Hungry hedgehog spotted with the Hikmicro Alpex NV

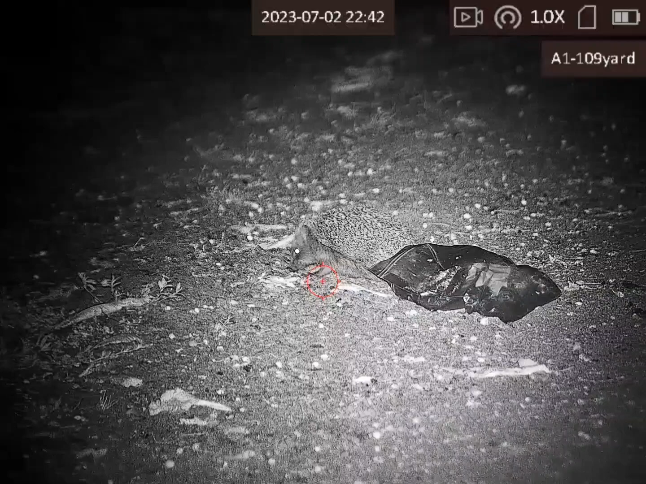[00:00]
Well I'm just driving down to my next permission and on the pathway there's this hedgehog sitting there having a munch on something.
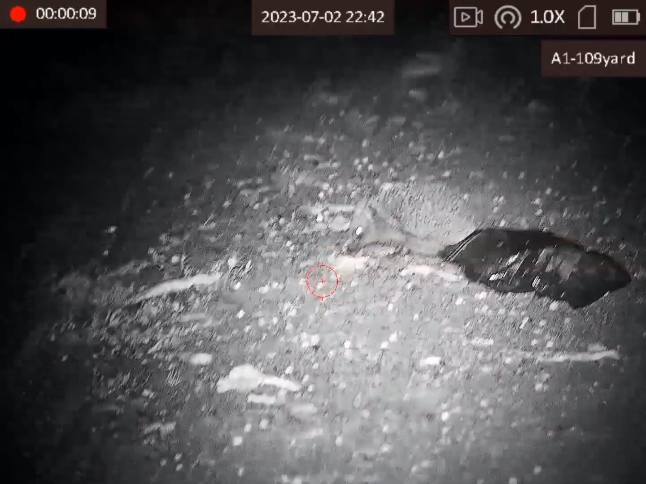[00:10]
He's just sat in the middle of the drive.
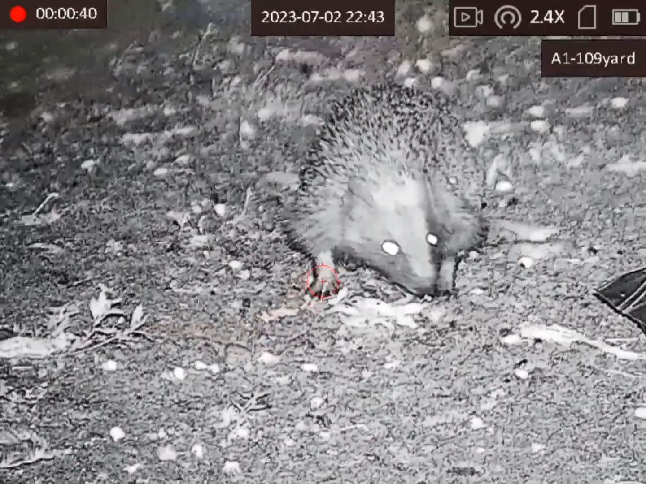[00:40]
He's on the munch for a little bit more.
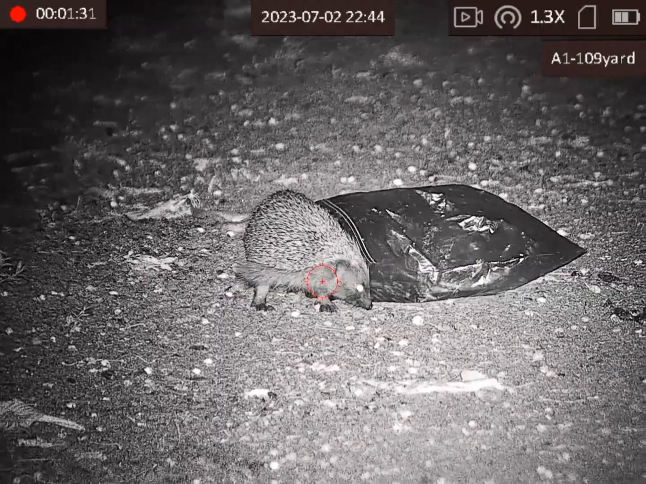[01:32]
He's still checking to see if there's anything else that is there because he could have a little nibble on. Ah he must have had it all. Right. Ah it's still going. Ah no. Disappearing now.
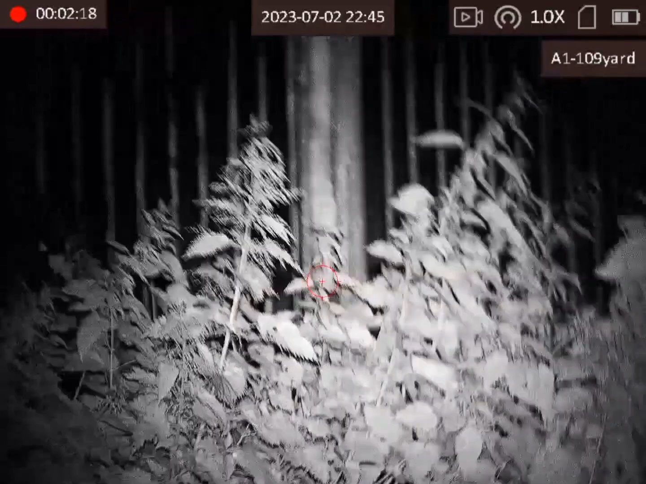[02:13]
I've got to check everything. Ah it's just going out and there's just... I can't see him now. Ah I think he's disappeared.